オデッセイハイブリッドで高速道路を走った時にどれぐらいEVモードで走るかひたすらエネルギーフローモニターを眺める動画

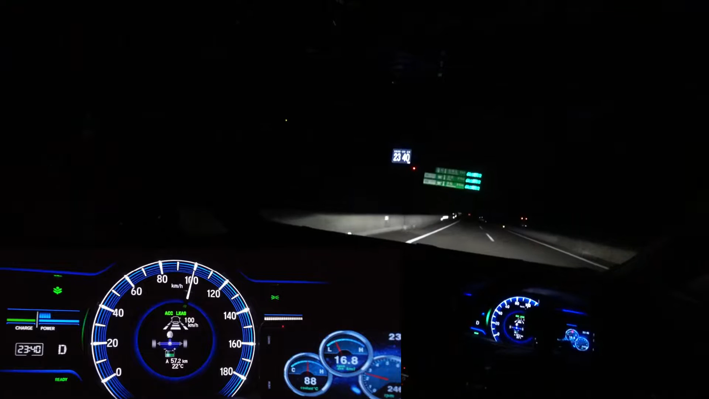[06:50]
7メモリいっているかな。ちょっとしっかり見えないんですけども、それぐらいになってくるとですね、どんどんと燃費が下がってきます。エンジンの回転数の方も、1500回転ぐらいになってきて、やっぱりこれぐらいで走るとですね、燃費の方は下がってくる感じですね。今はセンシング任せに走っているわけなんですけども、やっぱりセンシングが使えるとすごく楽ですよね。上り坂だろうがですね、下り坂だろう
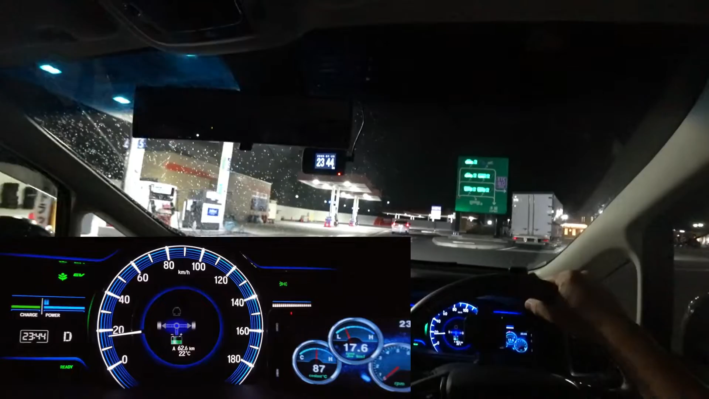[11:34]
僕が寄っているところがたまたまそうだけなのかもしれないですけど、入る側にあるので、なんか新鮮だなと思いました。で、正面に見えているのがですね、宝塚北のサービスエリアの建物とかがあるところになります。今回はもちろん寄らないのでですね、このままETCの出口の方へと向かっていきます。夜もやっぱり綺麗ですよねー。